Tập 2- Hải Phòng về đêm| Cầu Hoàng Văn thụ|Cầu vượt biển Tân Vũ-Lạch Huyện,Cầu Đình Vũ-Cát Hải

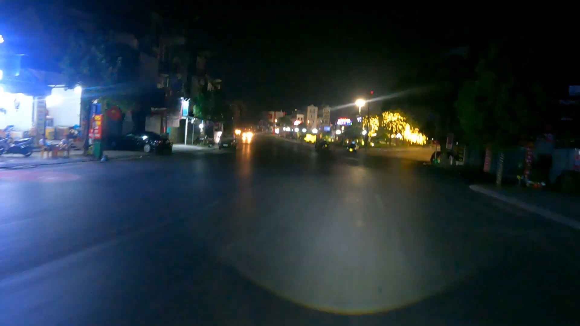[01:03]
mình đến thị trấn Núi Đèo rồi các bạn. Bây giờ cũng đã gần 1 giờ sáng rồi.
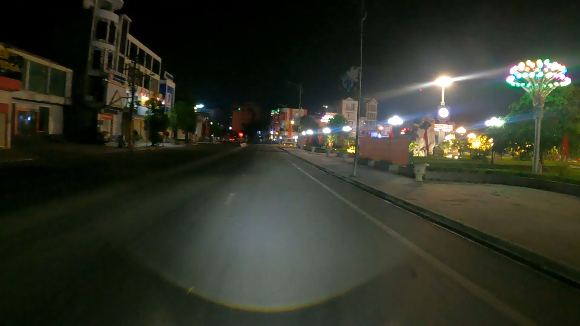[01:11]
Mình vẫn còn thấy xe ở ngoài đường.
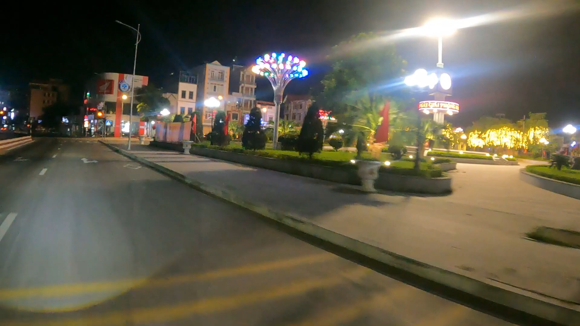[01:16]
Thị trấn Núi Đèo nằm bên bờ bắc của sông Cấm. Phía bờ nam sẽ là trung tâm của thành phố Hải Phòng.
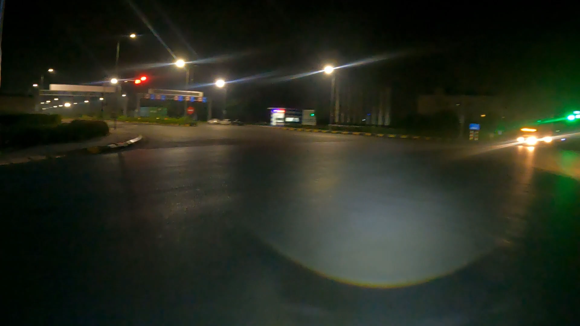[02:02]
Mình sẽ rẽ vào đường này các bạn ơi. Đây là đại lộ Đông Tây, là một trục chính của khu công nghiệp V-Ship Hải Phòng.
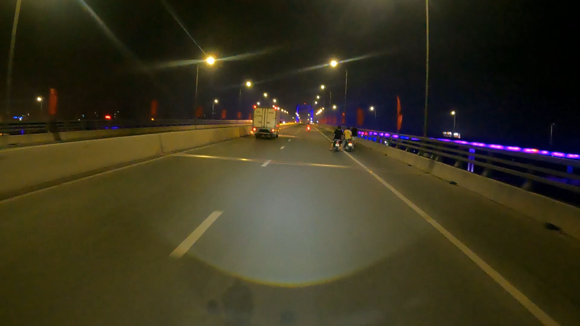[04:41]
Mình đến cầu Hoàng Văn Thụ rồi các bạn ơi. Cầu Hoàng Văn Thụ là một cây cầu bắc qua sông Cấm tại thành phố Hải Phòng, nối liền hai quận Hồng Bàng và Ngô Quyền với huyện Thủy Nguyên. Cầu là một hạng mục quan trọng của dự án đầu tư xây dựng hạ tầng kỹ thuật khu đô thị mới Bắc Sông Cấm.
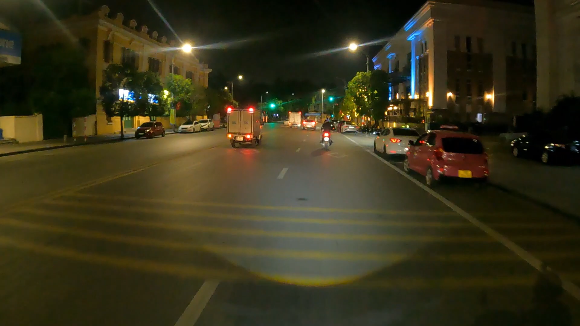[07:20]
Và đến trung tâm thành phố Hải Phòng rồi các bạn ạ.
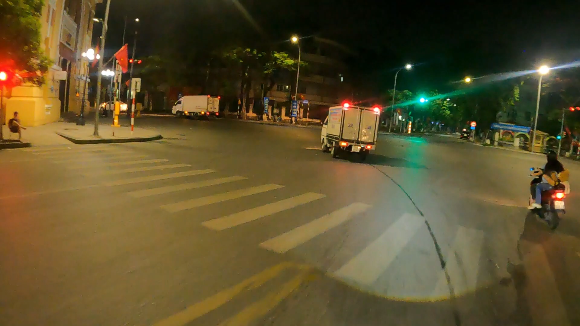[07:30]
Lộ trình tiếp theo của mình là đường Nguyễn Tri Phương, đường Hoàng Diệu, đường Lê Thánh Tông,
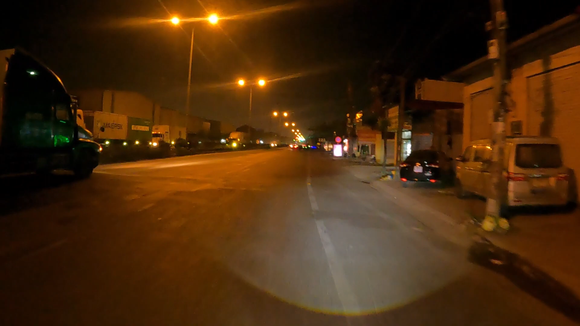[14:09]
Đích xa kia là hàng dài các container đang đi ra từ cảng.
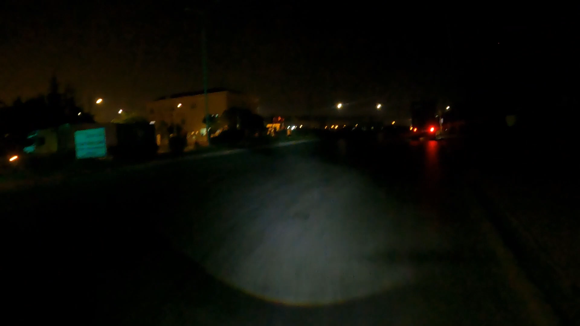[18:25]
Rẽ vào đường Mạc Thái Tổ, ở phía trên là cầu Bạch Đằng.
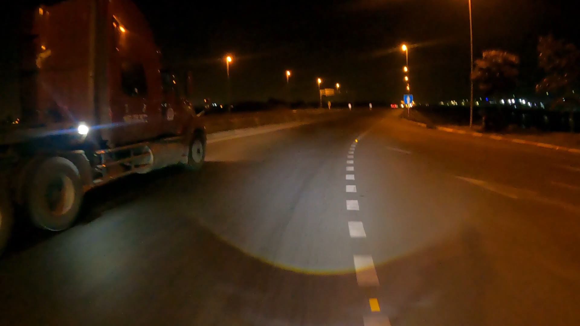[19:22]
chính là cầu Tân Vũ Lạch Huyện, cầu Đình Vũ Cát Hải, là cây cầu vượt biển dài nhất Việt Nam.